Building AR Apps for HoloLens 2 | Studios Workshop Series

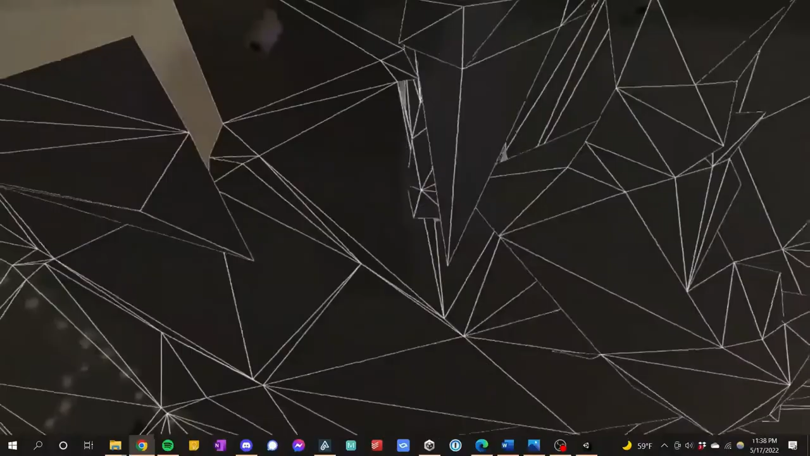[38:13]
Basically, just a whole bunch of weird meshes put onto all the surfaces around you and there's our cube right in front of us. You may or may not have a little
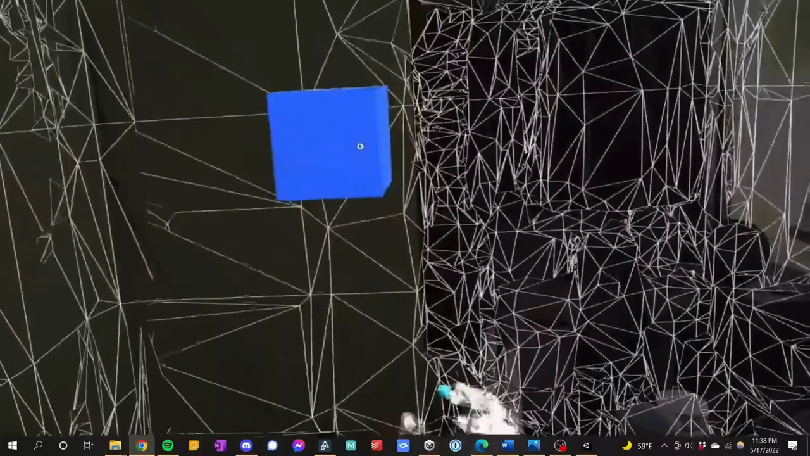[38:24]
debug bar here. If you do, that's something we're going to be turning off in just a moment. So anyway, you can see there's a cube here,
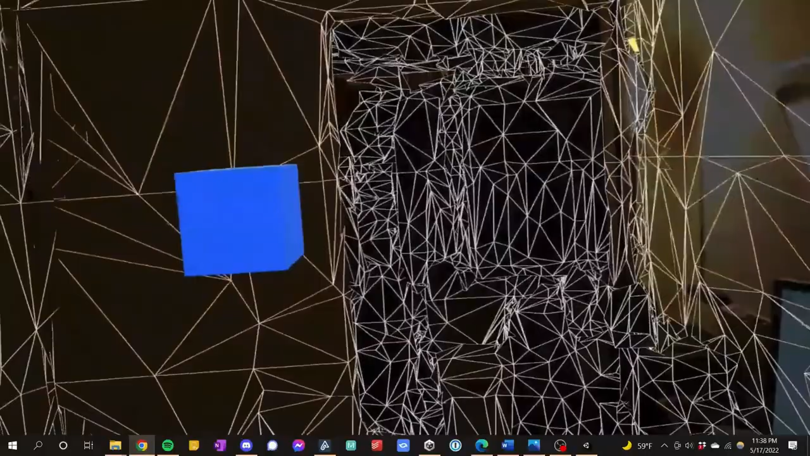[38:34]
but importantly, I cannot interact with it at all.
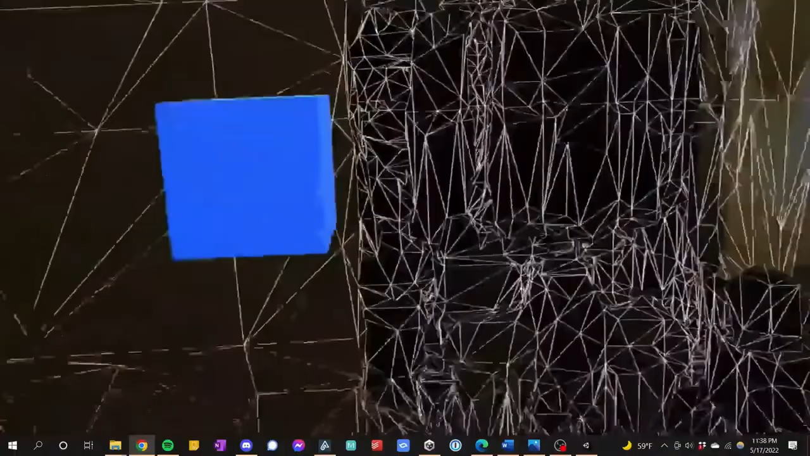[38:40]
I can move my hands up. I can try to touch it, but nothing happens. I have these rays coming out.
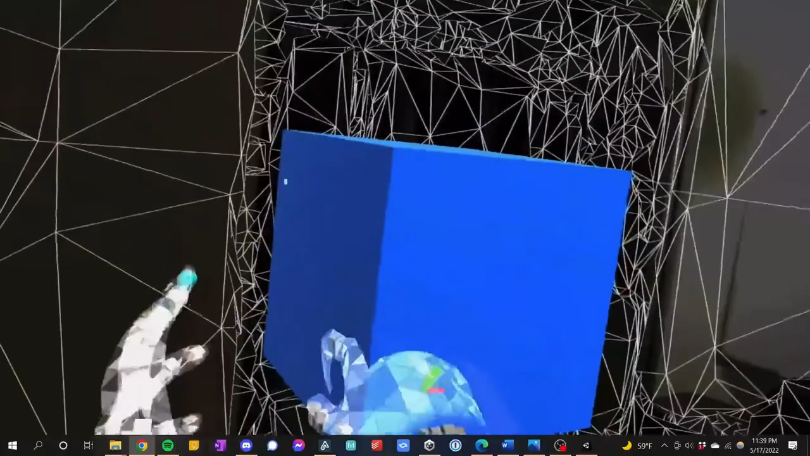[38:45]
I can't do anything. So let's fix that.
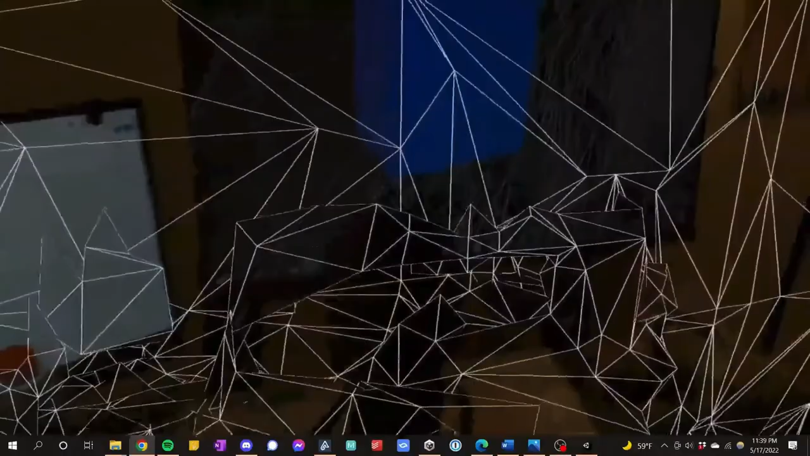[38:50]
Let's get rid of this weird mesh on the walls. Let's make it so that we can actually play with the cube.
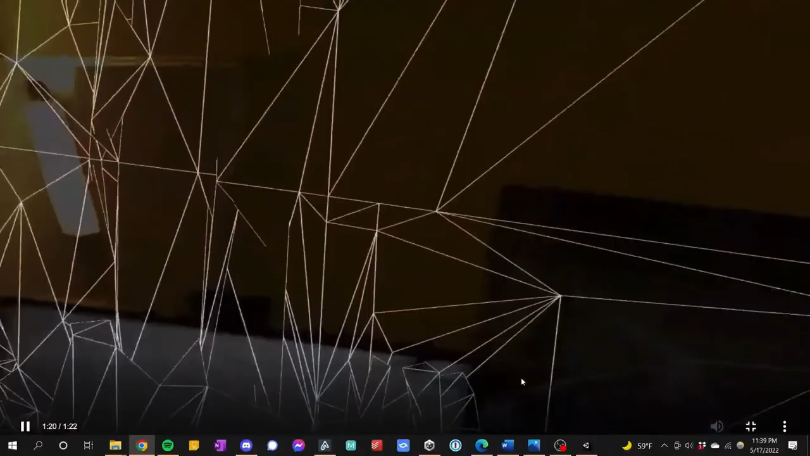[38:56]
So back into Unity. Let's try and make all those changes we just mentioned.
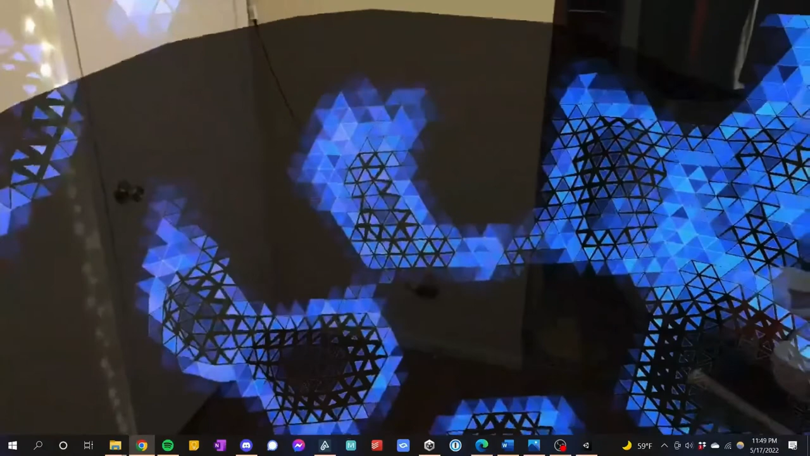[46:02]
So, let's go in. Okay, here we go. Right in front of us, you can see there is a cube.